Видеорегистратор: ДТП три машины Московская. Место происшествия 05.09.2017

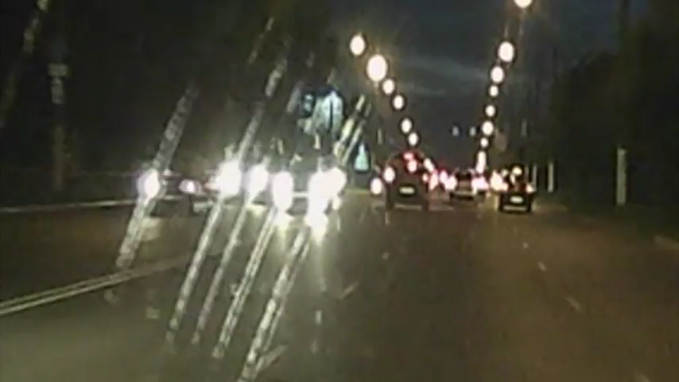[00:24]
На улице Московской лихач наш Chevrolet так разогнался, что не успел затормозить и врезался в кроссовер.
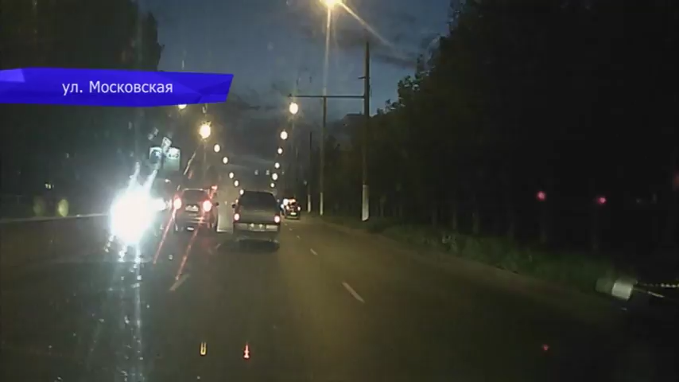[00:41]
На перекрестке улиц Московской производственной водитель Митсубиси не пропустил форт, который ехал прямо.